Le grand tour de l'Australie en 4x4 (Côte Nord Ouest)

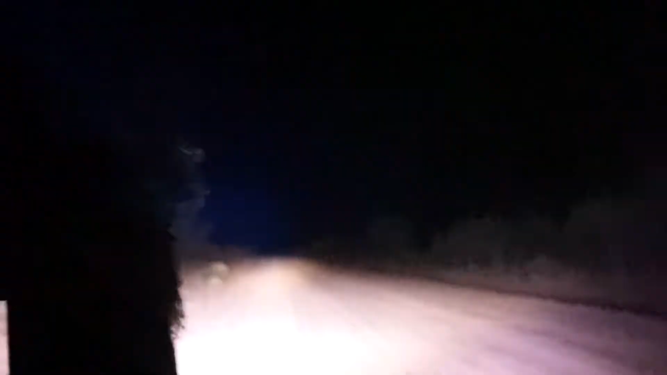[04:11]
Et c'est justement pour aller chercher le nouveau pare-brise que l'on se retrouve dans cette situation. De nuit, sur piste et avec un pilotage aléatoire.
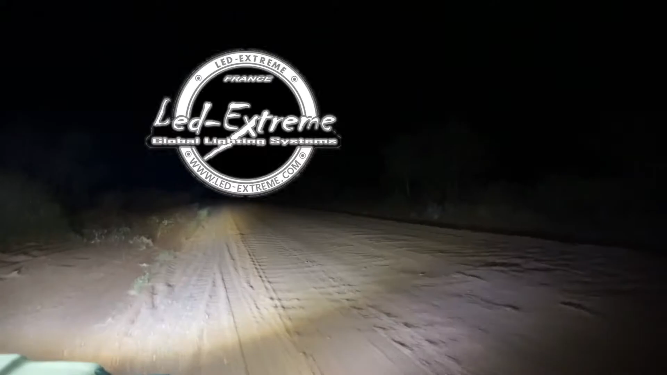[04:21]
Heureusement, grâce à l'éclairage de LED extrême, on peut presque conduire les yeux fermés.